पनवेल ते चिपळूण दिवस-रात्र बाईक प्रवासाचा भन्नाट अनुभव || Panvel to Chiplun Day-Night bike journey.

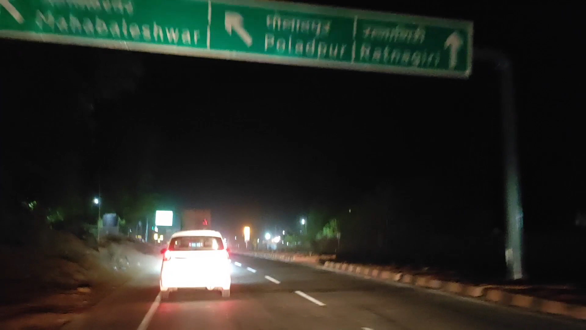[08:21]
महाडमधून निघाल्यानंतर डेपोकडून आम्ही हायवेला आलो.
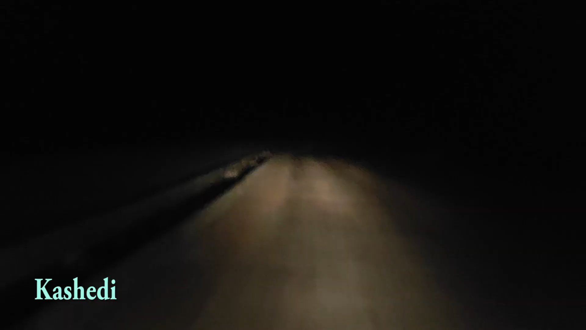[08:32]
हायवेवर आल्यावर इतका सुंदर रस्ता झाला मित्रांनो, ते अगदी कशेडी घाटापर्यंत. महाडमधून निघत्या वेळेस पूर्वी आम्ही या रस्त्याने येताना आम्हाला जवळपास एक पाऊण तास लागला होता पोलादपूरला येण्यासाठी. आता या आम्ही रस्त्याने प्रवास करतोय.